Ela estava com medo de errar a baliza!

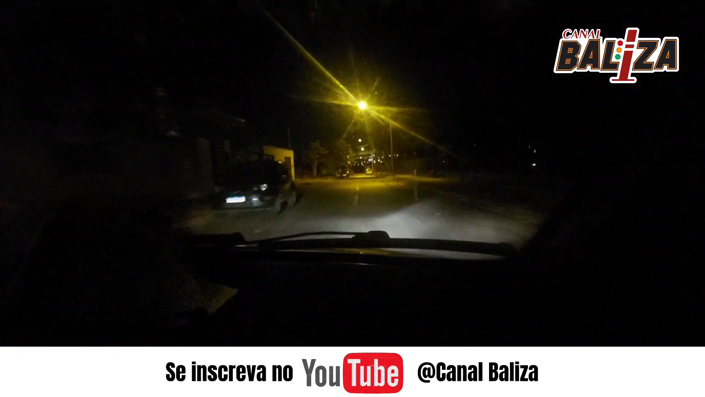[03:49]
Então, é isso aí. É isso aí, galera. Não dá para ver nada no escuro aqui.